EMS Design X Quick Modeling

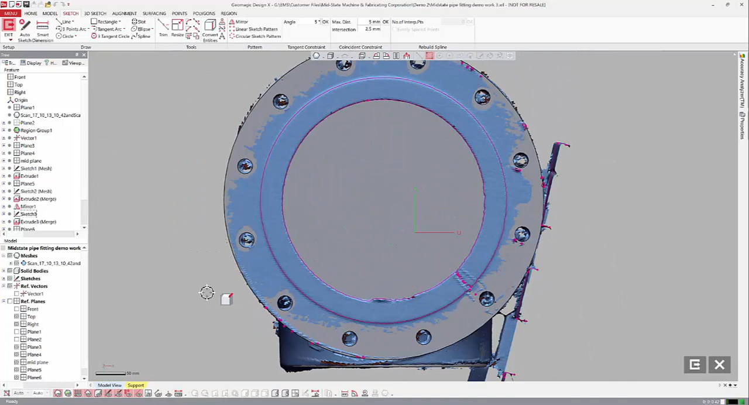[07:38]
Actually, let's do that just so you can show. So this time when we merge it, we will not.
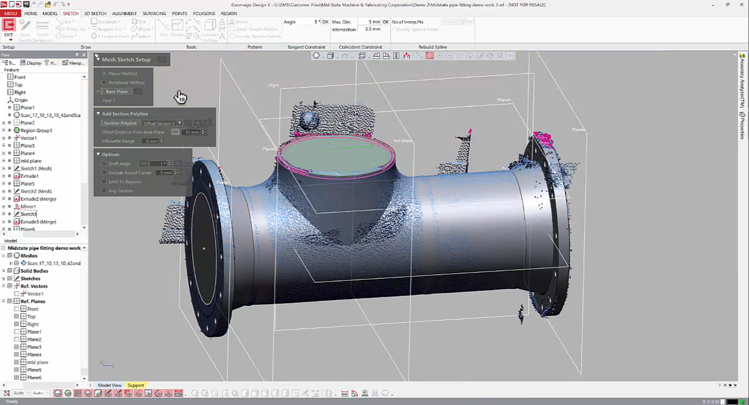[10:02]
That should give us enough. Turn off this. Turn off that. Circle here.
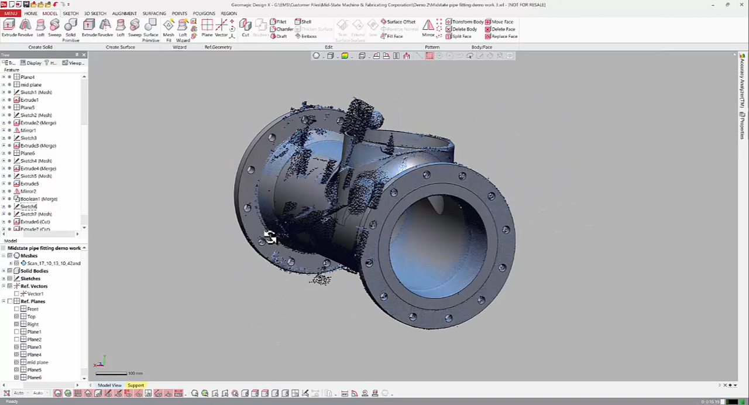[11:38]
That's just a quick model. Something that took just under 12 minutes to model.
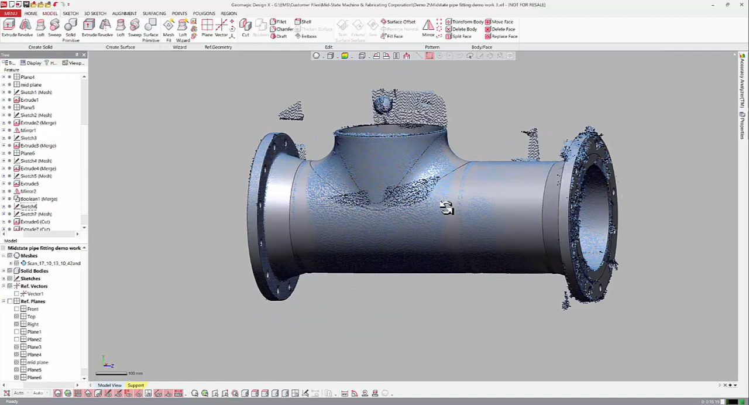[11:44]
And let's turn off the scan data. And there.